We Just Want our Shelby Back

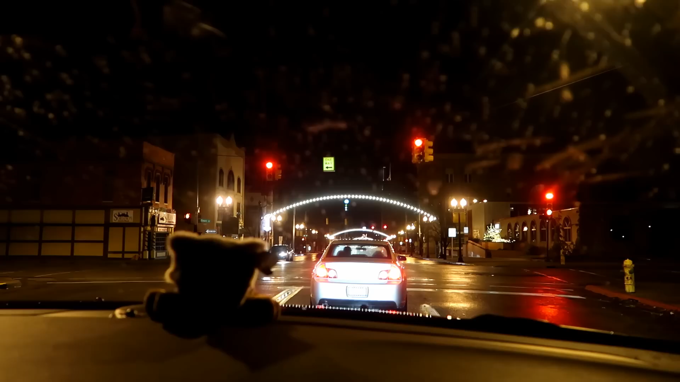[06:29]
Yeah, but we're outside in Flint. You should wipe the windshield. All I see is speckles. We're in Flint and Jamie and I were just discussing how they don't have fresh water here.
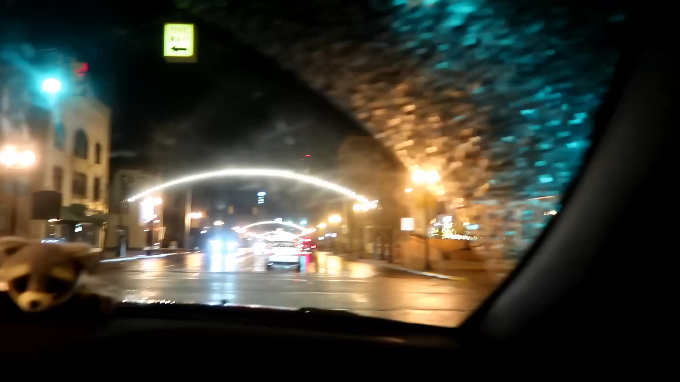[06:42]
How people here can't drink their own water. Hey look, there's another halo burger. Are we downtown? Do we even know where we are? Yeah, we're on Saginaw Street and this is actually a brick road.
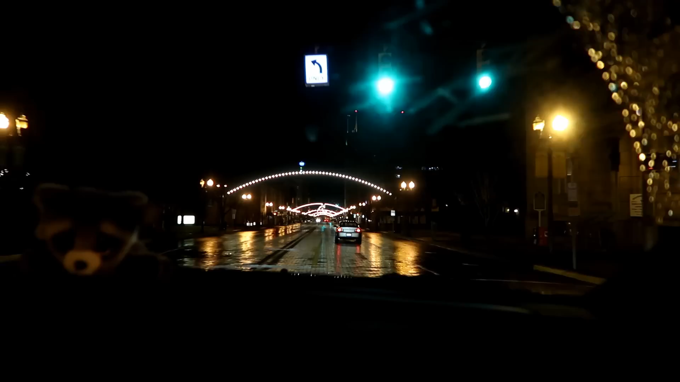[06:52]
Yeah, it's a brick road. The lights over the road looked really pretty. There's a couple really big buildings. It's kind of dark, but you can kind of see them. But we thought the road looked...
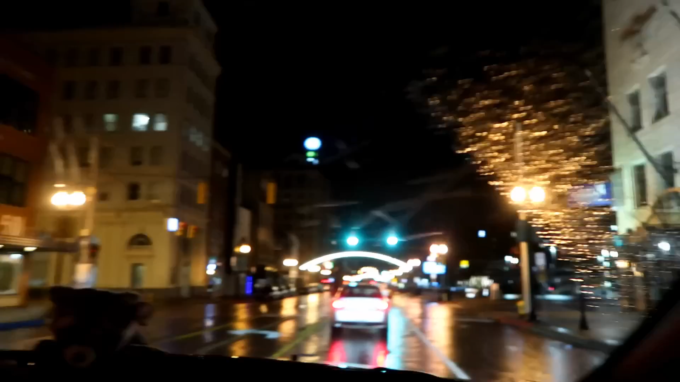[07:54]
Mm-hmm. There you go. Look at that building. Huh.
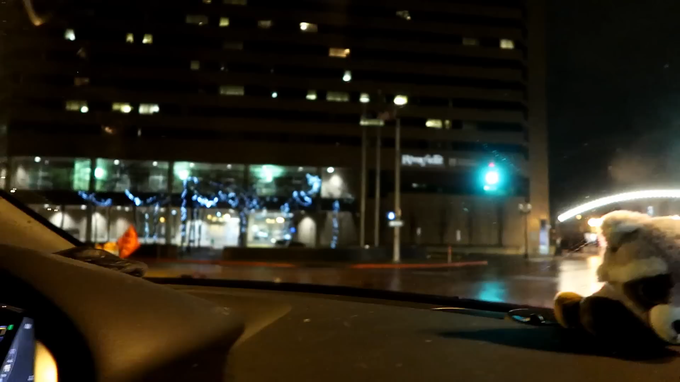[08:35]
There's a building right next to me. It's like their... Yeah, so it's the Flint. Their section of U of M. Hi, Memphis. Here's the river that they're pulling the water out of that nobody can drink. That giant bottle. Woo! That water too, probably.
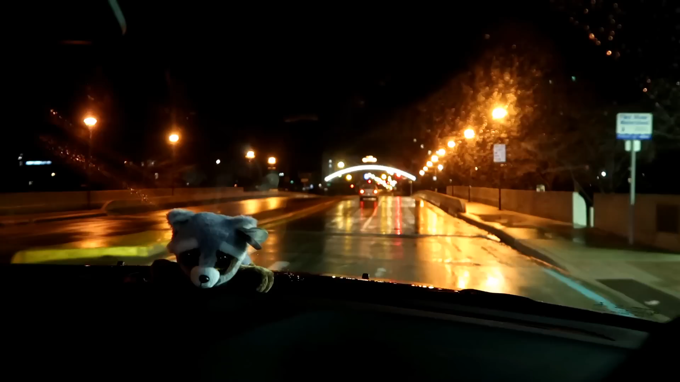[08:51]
All that. You can't see the river, but the river's down there.